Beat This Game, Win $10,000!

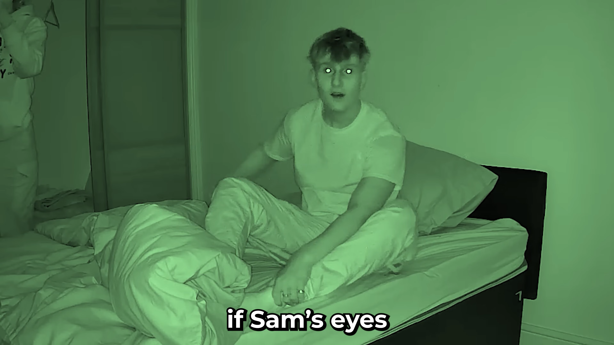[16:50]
We can literally see if Sam's eyes are open or not by this infrared camera over here.
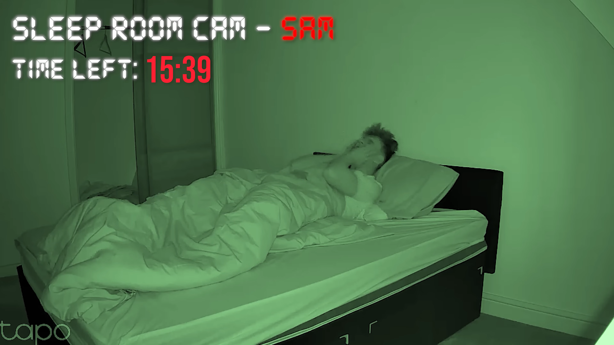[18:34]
4, 5, 6. No, no, no. Ooh. You know he's stressing out so badly right now.